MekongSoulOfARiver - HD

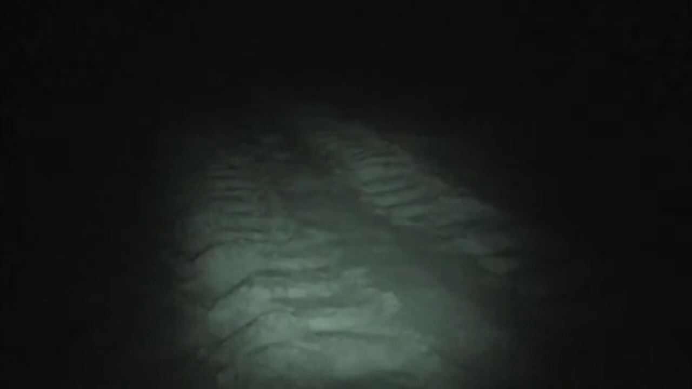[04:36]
Something heavy is pulling itself up the sand.
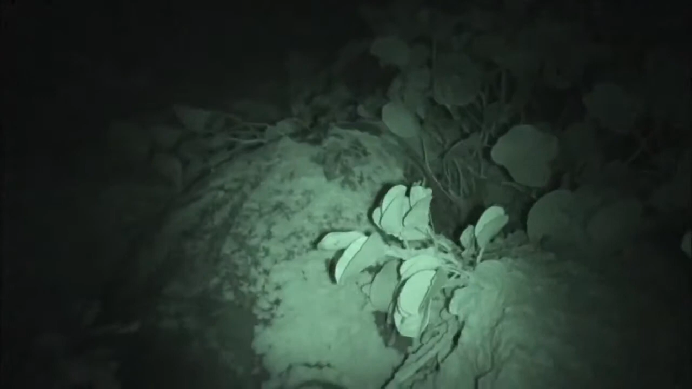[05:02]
Now at breeding age, she's returned to lay her own eggs.
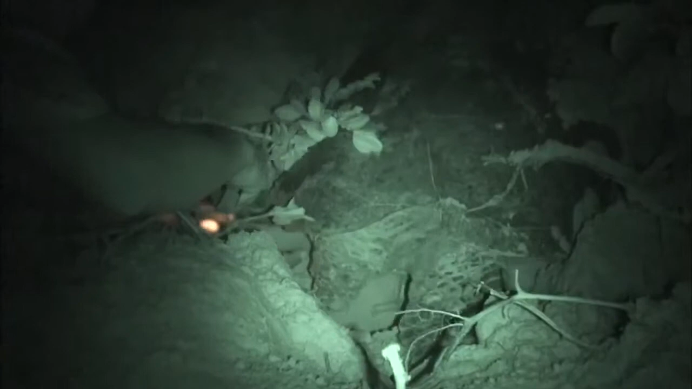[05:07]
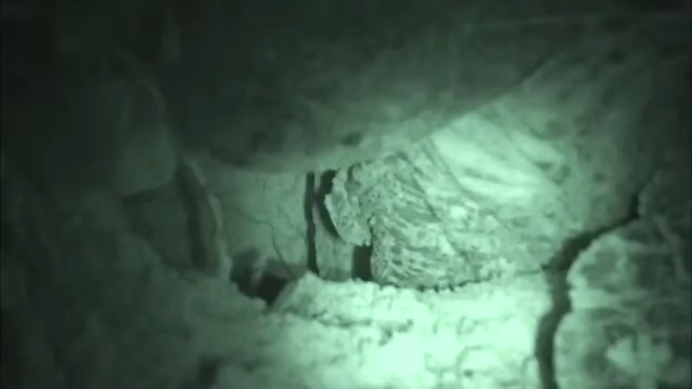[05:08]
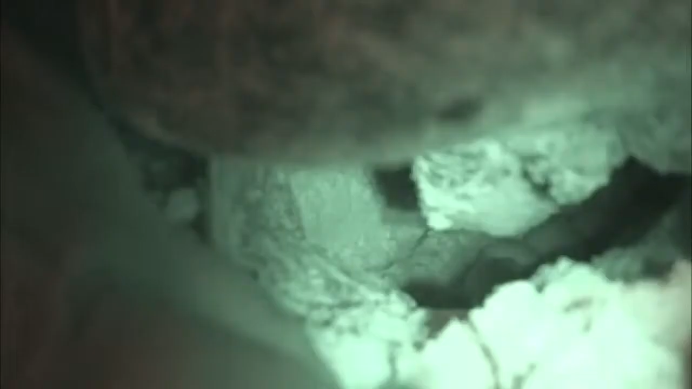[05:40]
She may lay up to 100 eggs in one single night.
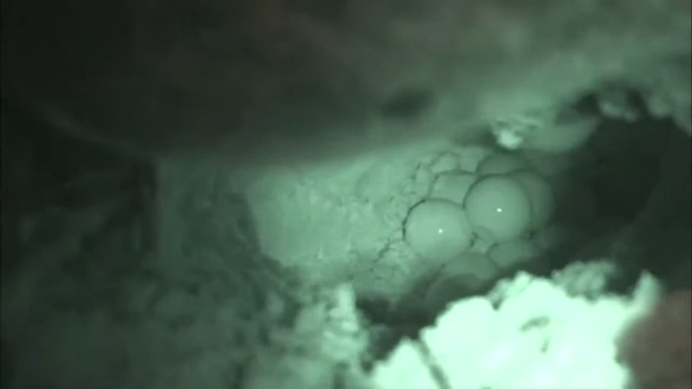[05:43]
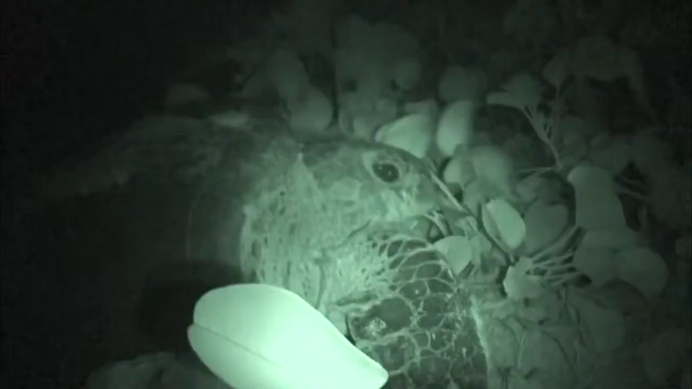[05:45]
It's an exhausting process for the mother.
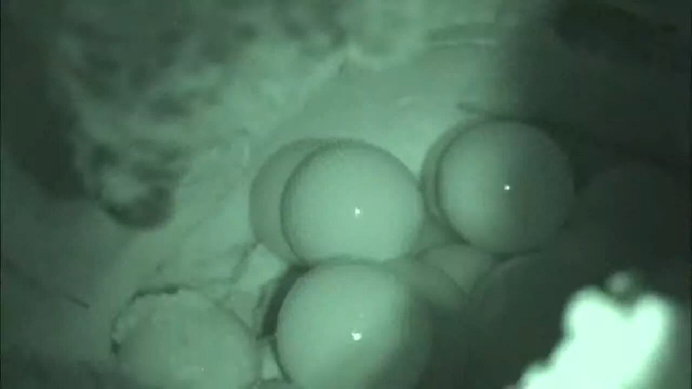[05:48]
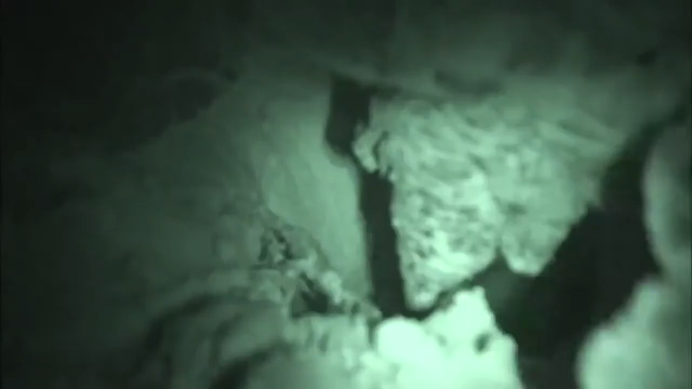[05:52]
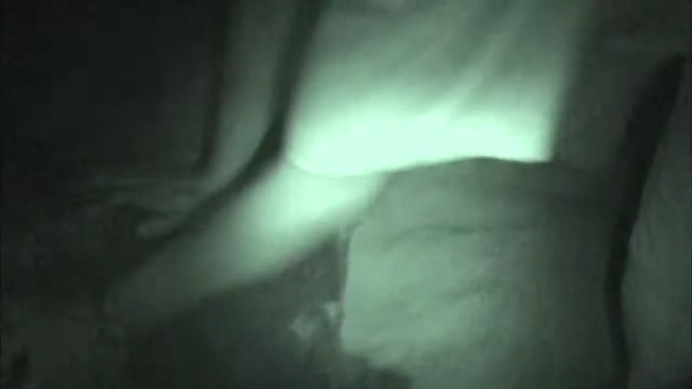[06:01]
Hua and his team are quick to react.